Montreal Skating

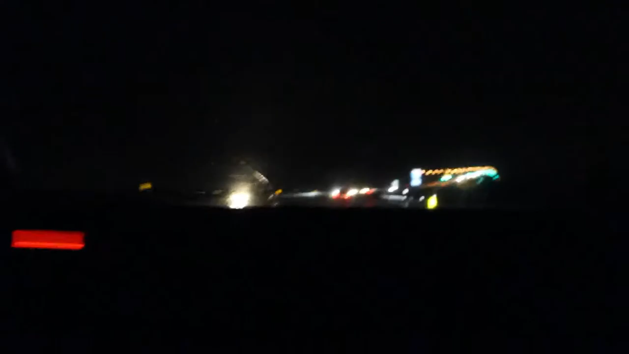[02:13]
What? Oh. It's very dark out here. I know it's going to brighten up. How do you brighten up the boat? I just went down. Bridge. Bridge. Bridge.